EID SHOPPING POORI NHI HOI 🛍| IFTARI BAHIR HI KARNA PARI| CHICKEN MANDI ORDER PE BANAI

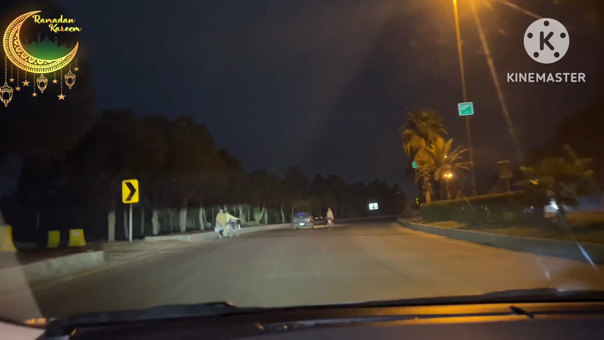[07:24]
कुल प्रोट्स खाली है कुछ भी नहीं है क्योंकि अब ही अफ़तारी है लोग अफ़तारी बिजी है अभी थोड़ी देर में ना सब निकलें इद की शॉपिंग के लिए इस ताइम यह ताइम ऐसे जबरदस्ट है
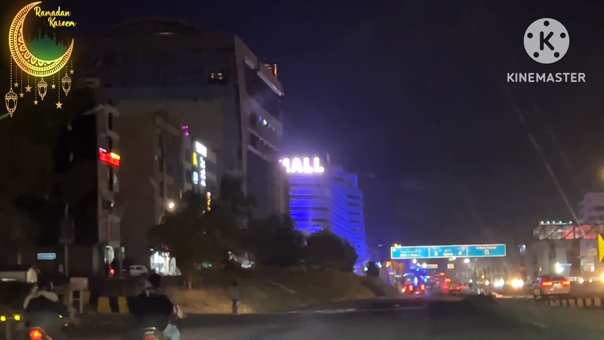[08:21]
क्योंके फाइन ये अफ़तारी के बाद निकल गए थे इसलिए अभी रोड्स पे इतना ट्रैफिक नहीं है रश नहीं है और अभी आहस्दा आहस्दा बढ़ेगा क्योंके लोग अराम से निकलते हैं अभी
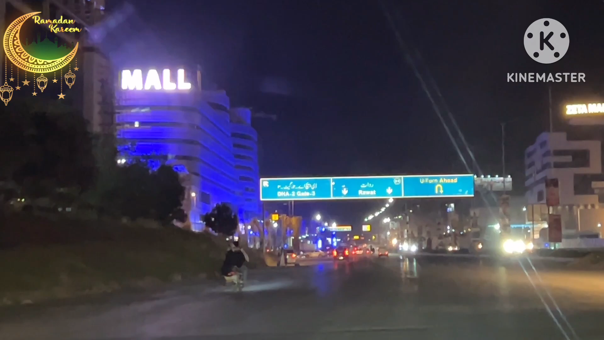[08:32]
तो बिलकुल स्टार्टिंग है तो अच्छा है कि रश नहीं है और हम सकून से जो है अपनी
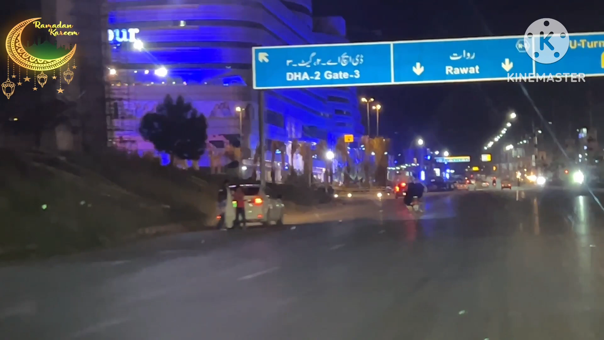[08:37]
मन्जिल पे पहुंच चुके हैं और गीगा मॉल आ चुका है अभी तक इदर लाइट्स नहीं लगी तो